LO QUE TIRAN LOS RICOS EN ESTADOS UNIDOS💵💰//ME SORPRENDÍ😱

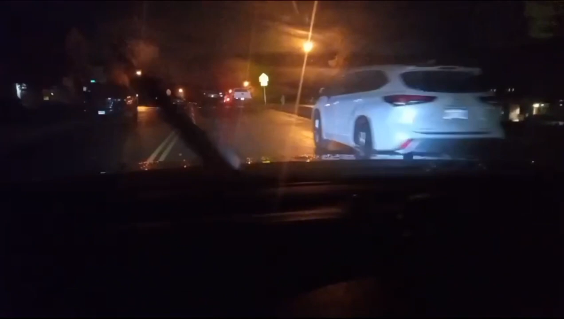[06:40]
arrelo si les hace falta nos tuvimos que cambiar de zona, de otra área porque en la que andábamos estaba muy lenta,
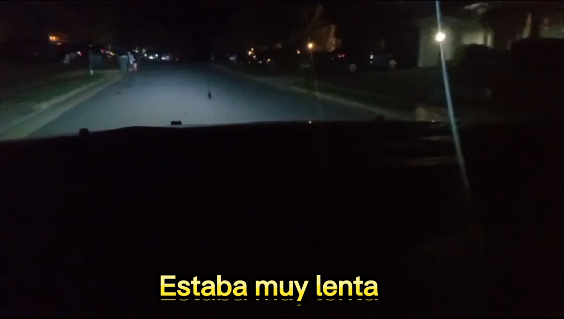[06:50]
no había mucho y pues vamos a ver si por aquí sale algo y ojalá y sigamos encontrando cosas y vamos a ver que hay más adelante se ve algo por ahí pero no sé que sea que sea una tabla nada más un cuadro, un espejo vamos a ver a ver que es muchachos